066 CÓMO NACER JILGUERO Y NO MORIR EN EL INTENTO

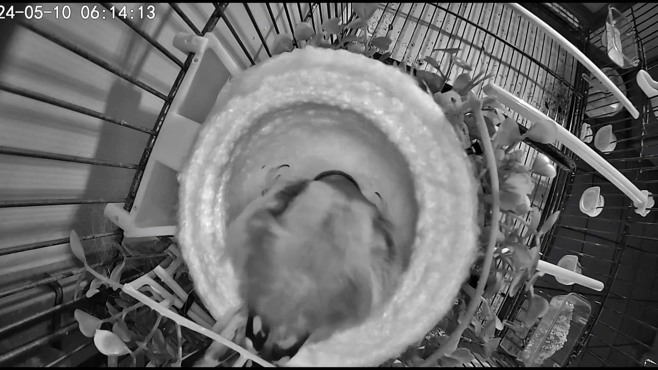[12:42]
darle algo de papilla, forzarlo a que tomara algo de papilla y colocárselo a última hora ya de la noche a la madre para que volviera a darle calor. Esto es ya a la mañana siguiente, son las 6 y 14 de la mañana. Yo la verdad que no me había quitado de la cabeza lo que le había pasado al pobre pichón, y lo primero que hice al levantarme fue conectar la cámara antes de ir al trabajo para cerciorarme si el pollito estaba vivo. Por suerte pude ver que sí.